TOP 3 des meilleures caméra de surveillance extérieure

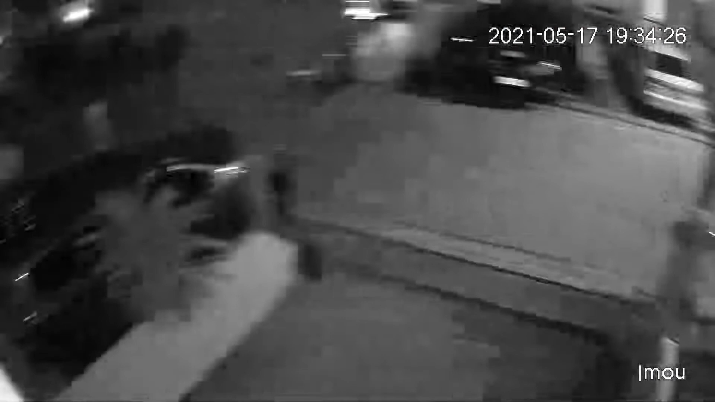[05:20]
et le haut parleur l'alarme et enfin la vision à
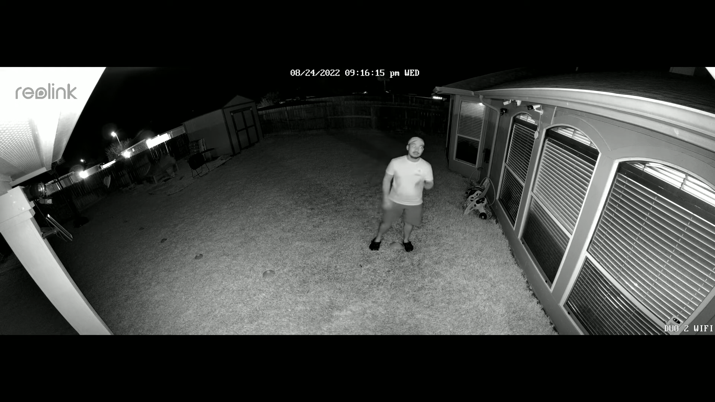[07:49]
de très bonne qualité permettra de voir même à travers la nuit noire pour